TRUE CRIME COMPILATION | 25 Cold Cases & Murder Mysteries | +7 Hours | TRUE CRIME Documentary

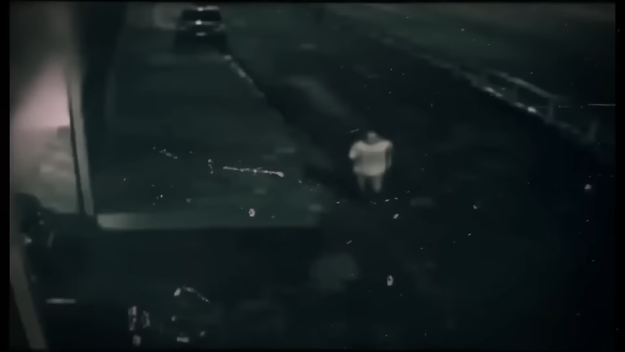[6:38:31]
There was video of two men running away from the place where Cruz was killed. These men were right away thought to be responsible, but it was up to the police to figure out who they were and find them.